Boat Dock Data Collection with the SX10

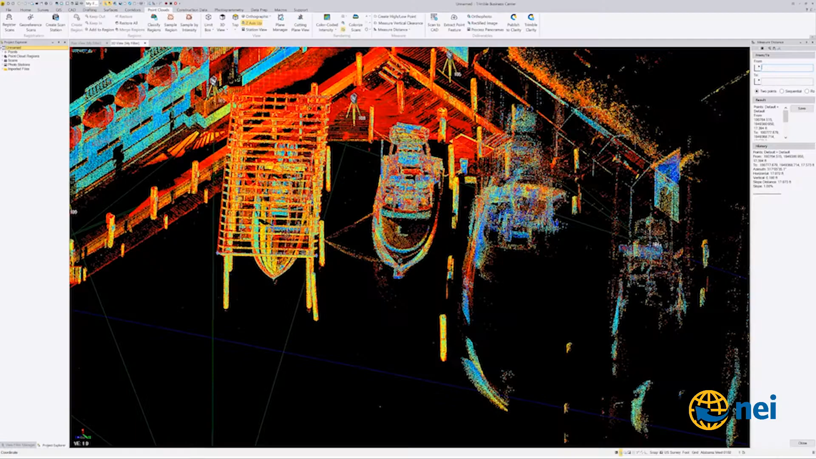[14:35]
so um real quick i'll show you what um what we can do with this if i go to point cloud i
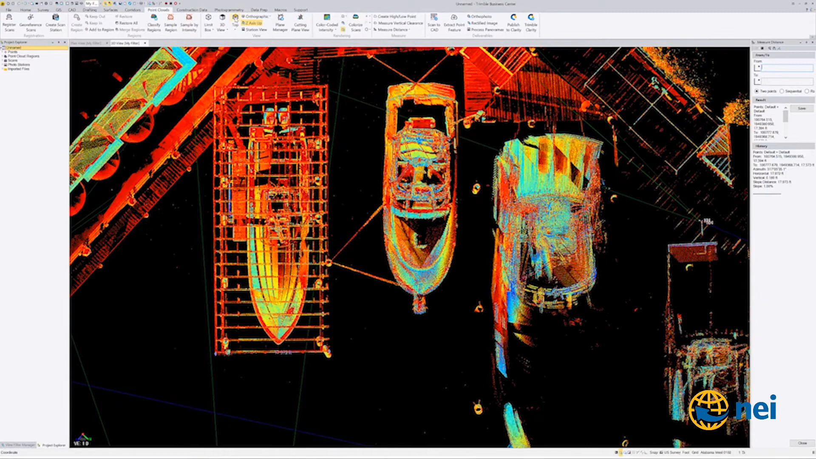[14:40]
go to top down view so uh just kind of give you an idea you can go in here to rtk vector turn off the rtk vector i can go into total station turn the total station off i can go you saw the little sx10 things here that's under photo station so i can turn that off and then um if i want to i can uncheck
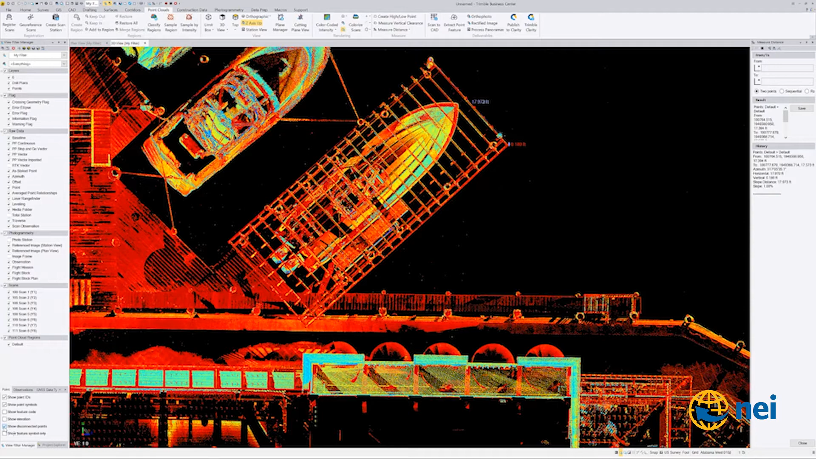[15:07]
this disconnected points and my points will go away so the other thing we need to do is we need to do polygonal framing i don't want to do a rectangle framing so if i
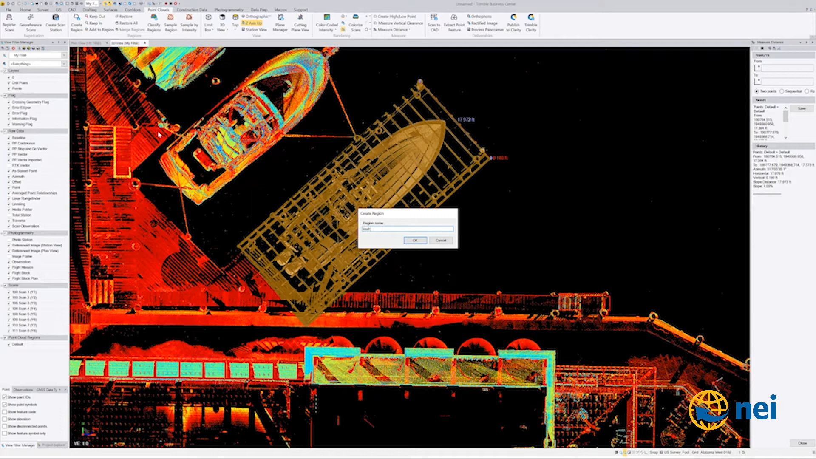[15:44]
i can say create region i can say um boat lift
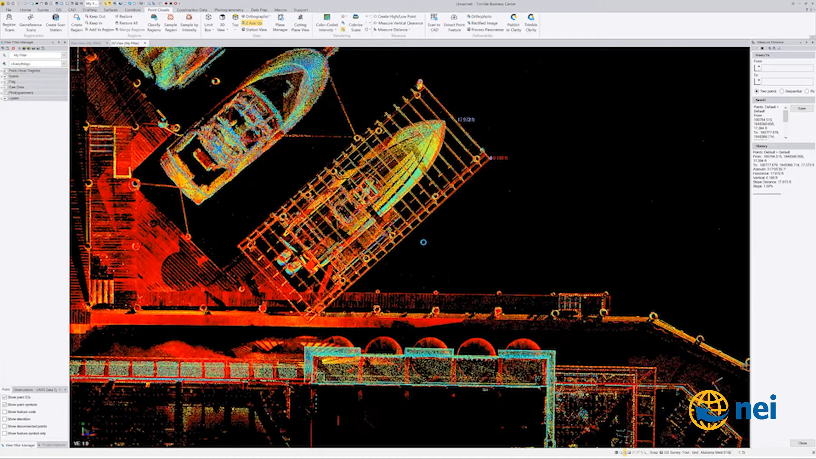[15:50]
okay so if you look over here at the left under my filter manager and if you were wondering where the filter manager is at it's right here under the home tab in this version um so if i
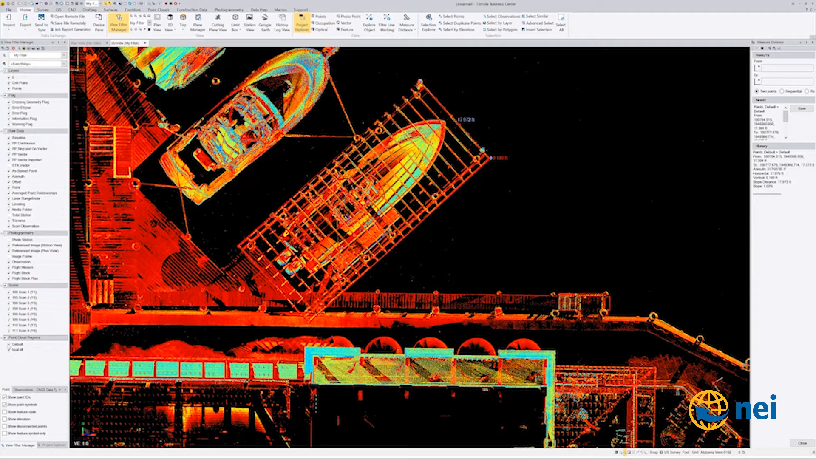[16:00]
turn default off leave just boat lift on you can see i've got all that right there
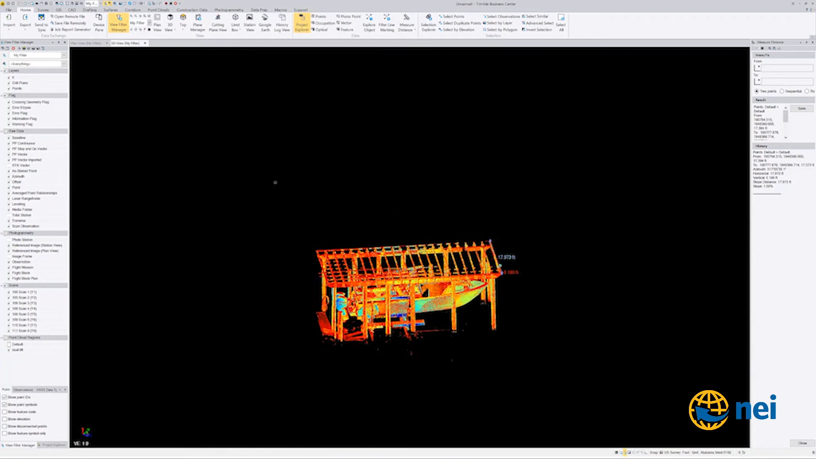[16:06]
so let's look here i can click on
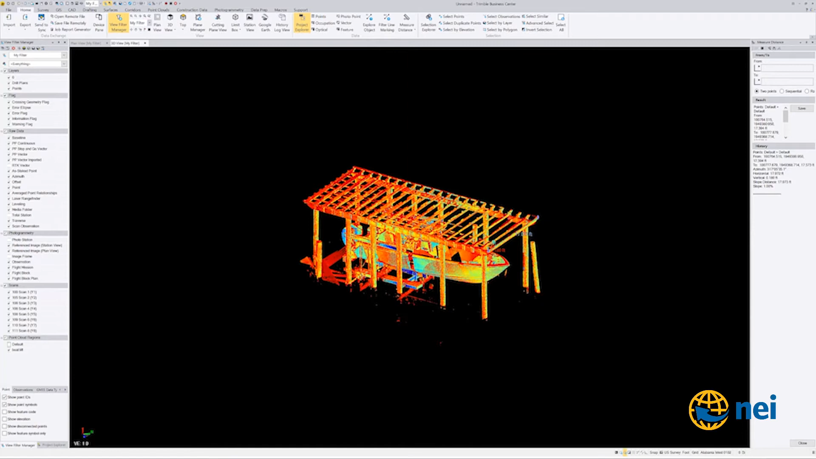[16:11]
in the cloud and use the middle wheel middle mouse button it'll turn
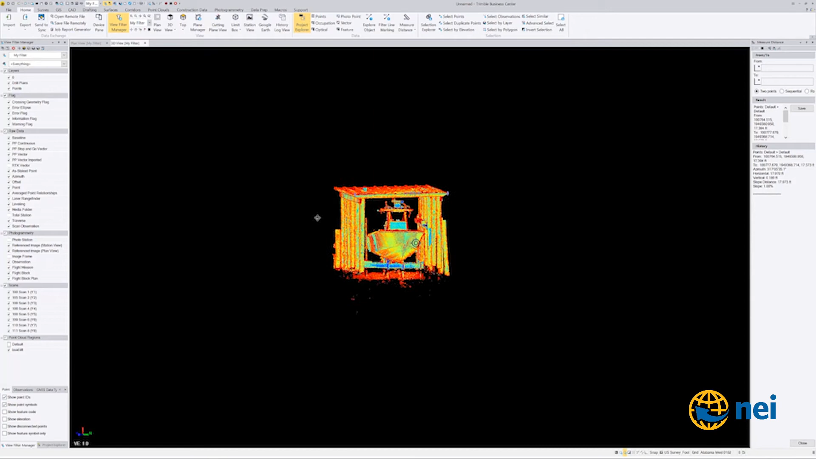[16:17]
around that way cleanse it up a little bit so if we wanted to there again we could go in i could get rid of all this trash in here double click i can go up to um under point clouds and i can go add
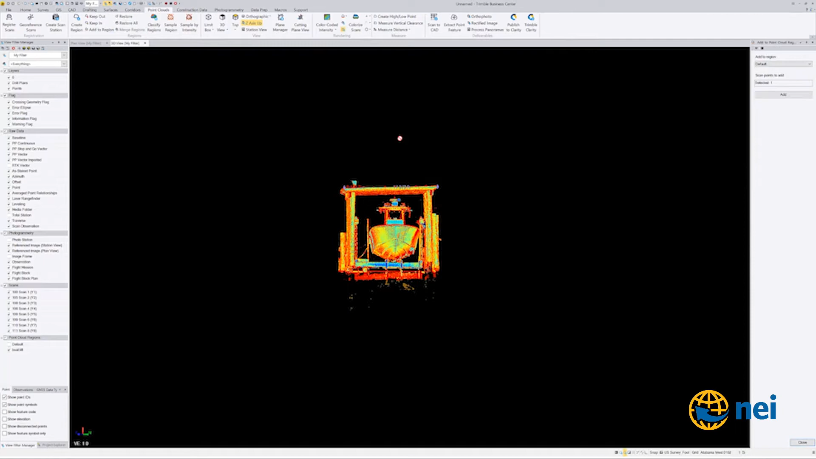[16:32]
region and i can say add that to default which is turned off so it's gonna make it disappear so
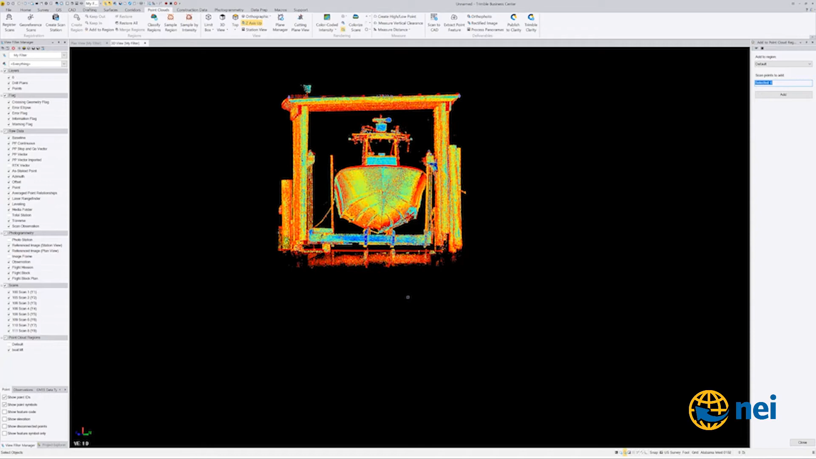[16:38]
that made that disappear right there so i thought this was a cool data set for you guys to uh take a look at um you know i could go in here clean all this up uh
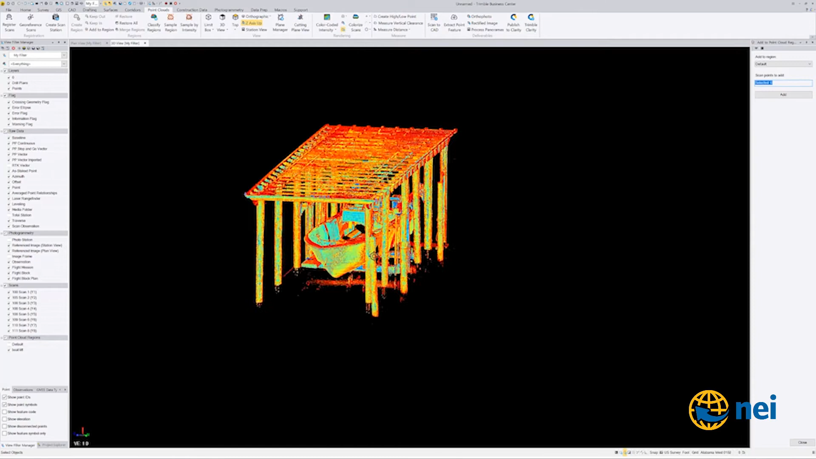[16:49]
i could use a cutting plane i don't want to get too crazy with this
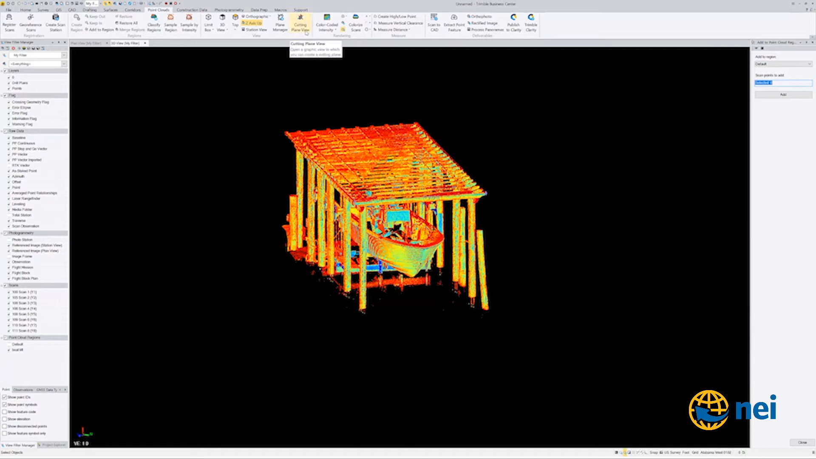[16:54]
showing you guys but let me go into plane manager and show you real quick if i was to draw this so i wanted to draw where the pilings and stuff were at i'd go new
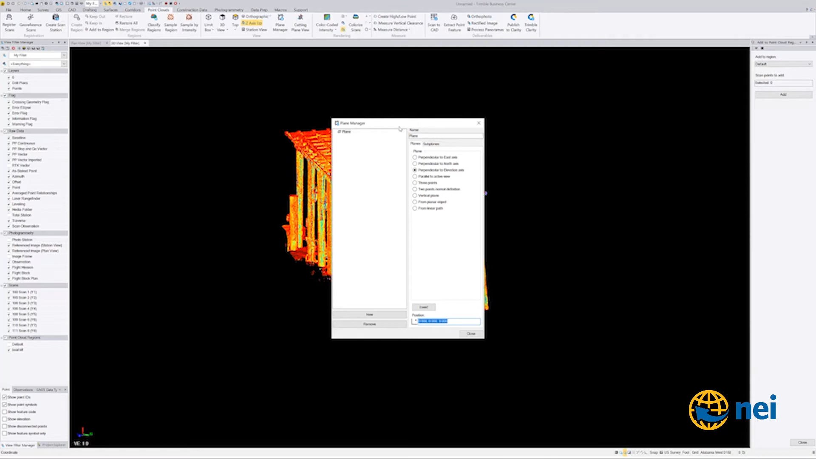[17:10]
i'd give it a name whatever perpendicular to elevation axis i'm gonna select this i'm gonna move this out of the way and i'm gonna go down here like this is like the platform it was level with the water pretty much i'm gonna use this as my vertical plane
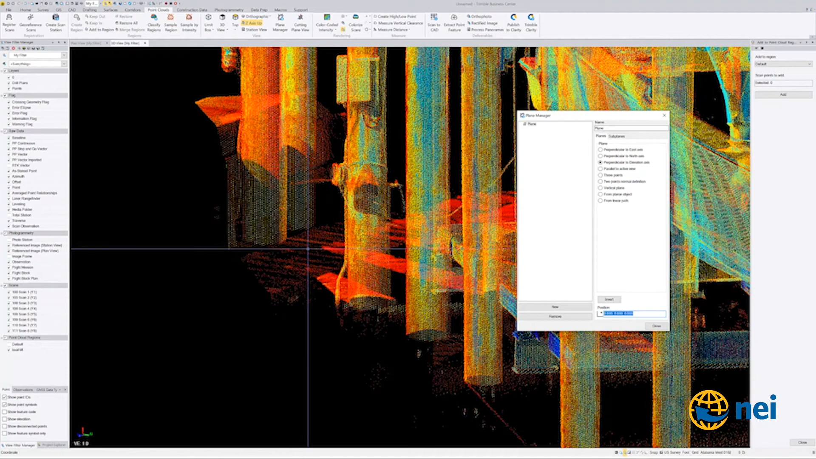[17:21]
so i'm gonna click right here i'm gonna close that then you want to go into plane manager there again i've got a video on cutting planes i probably
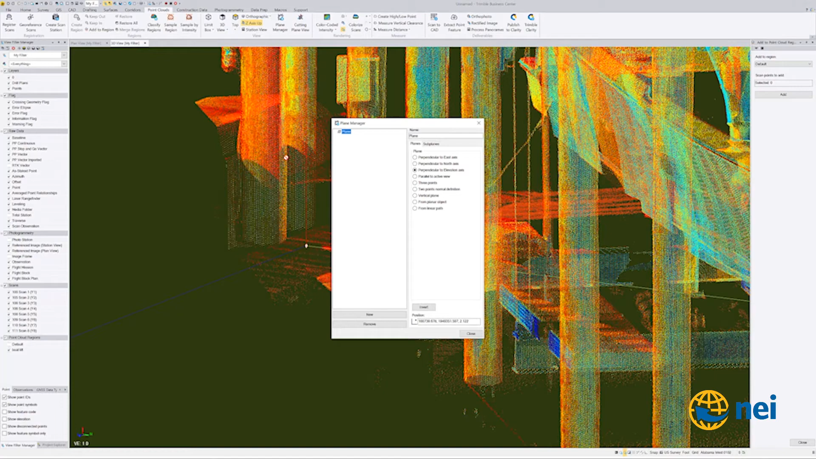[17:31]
need to update but i've got that as well so i'm going to close this and i'm going to go to a cutting plane view
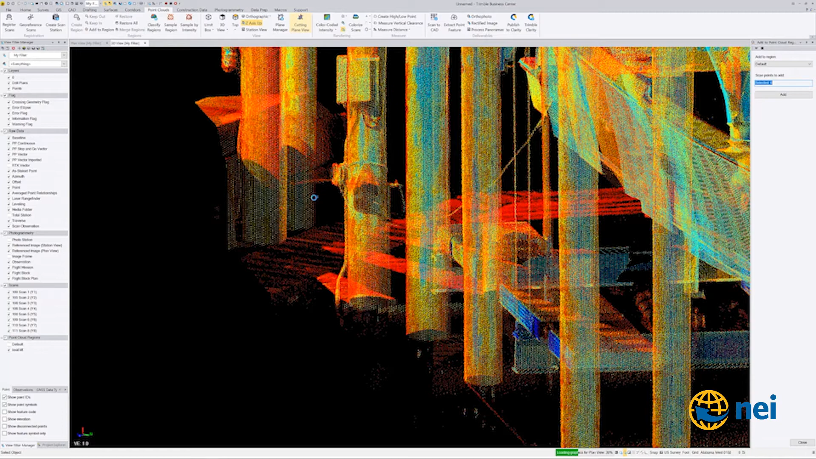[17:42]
so it's going to give me a split screen so uh if you're like me i like running two different um monitors so you can go into a float view right here and you can take this bottom piece and float it over to the other screen which makes it um i'll just show you see once it's in this float mode you can't see it but i'll make
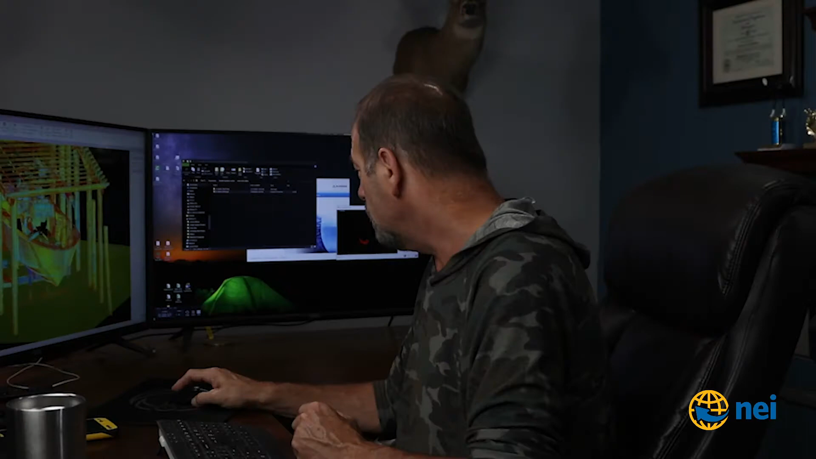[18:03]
it leave i just put it on the other screen bring it back okay so um um if we were to look at this so you can see where my plane's at down here
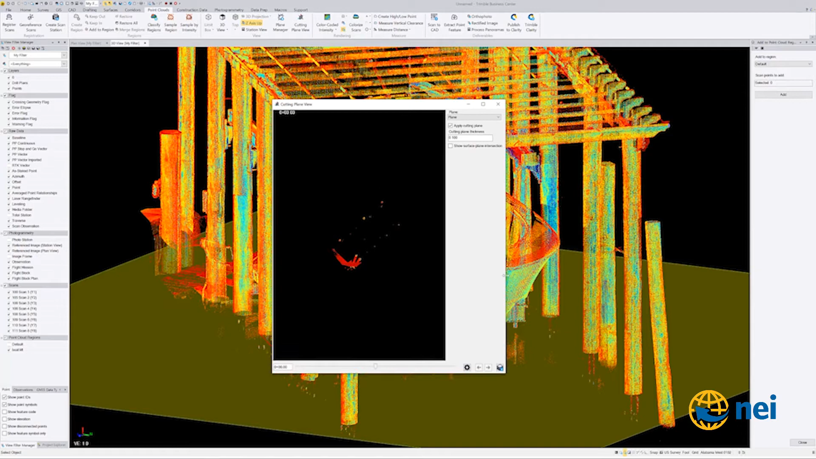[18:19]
okay so i picked that um that walkway down there so you can see there's my walkway right there so let's say i went up uh one foot enter
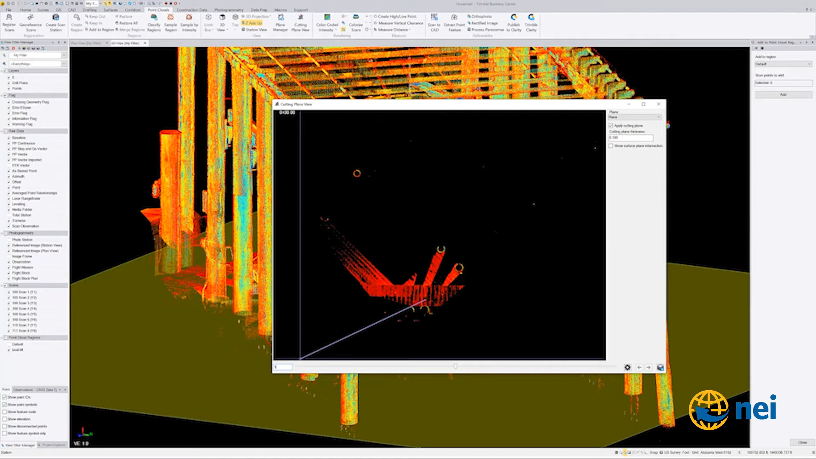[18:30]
boom so i go up one foot now you can start seeing this i don't know what is going on with this thing i don't know why it doesn't do but it just drives me nuts it doesn't interfere with anything it's just in my way um so i can go in here if i want to and i go up here to cad and i could say circle three point circle this is why you need it on the other screen
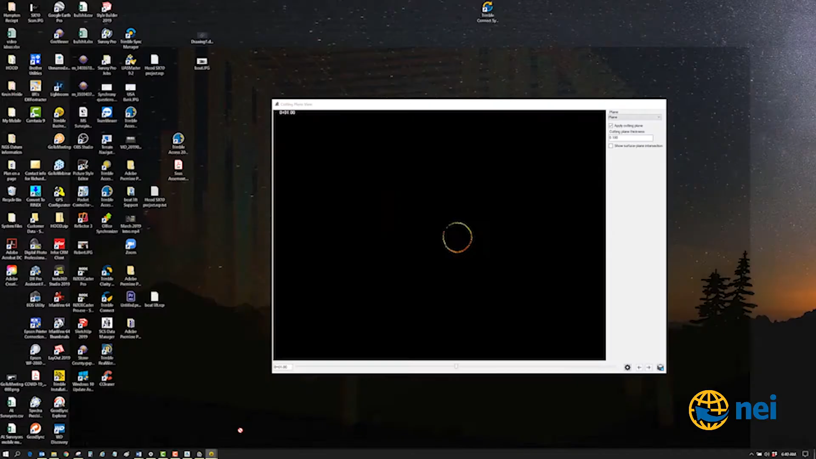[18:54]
um where you go there it is so i can do a three point
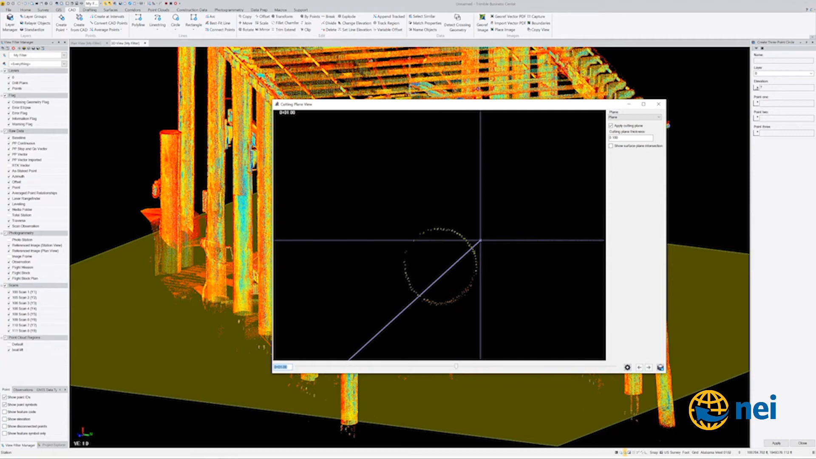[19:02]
circle in here um so if i go to point one see this is a problem having a float view on the same screen that i've got this on um works better when i put on the other screen so um let's see if it let me let me just close this
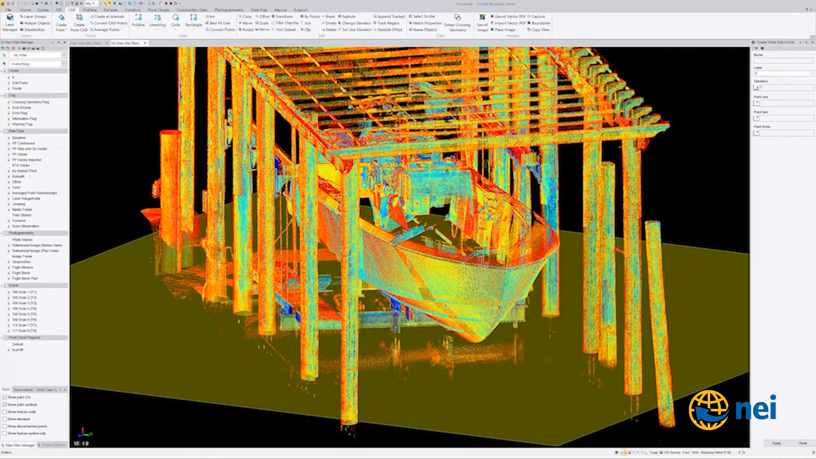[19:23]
let me go back into one clouds because that is going to drive me nuts so anyways here we are this this will work a little bit better so if i go point one over here on the right
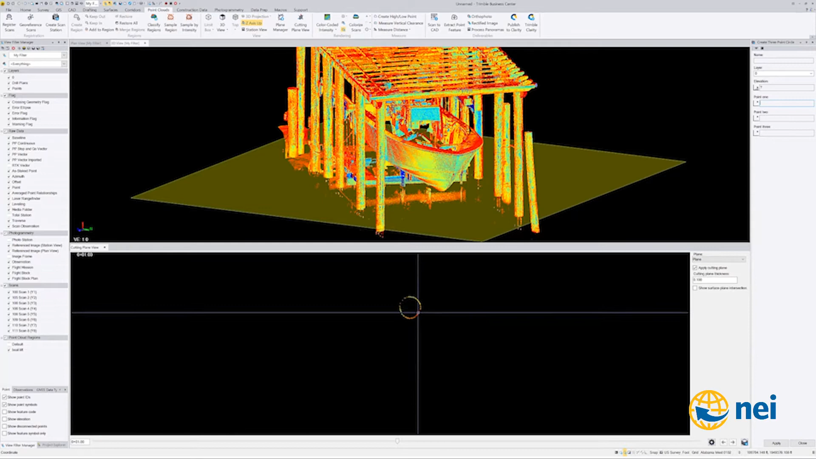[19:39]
on my circle and i go click click click you can see it create a circle on there i'll probably need to go in here like i'm not real crazy about that circle so if i do it undo and then go in here and look also you've got snaps that you can use so uh i get point endpoint free i'm just gonna say point so i can also change the thickness of this thing so if i set point zero five on the thickness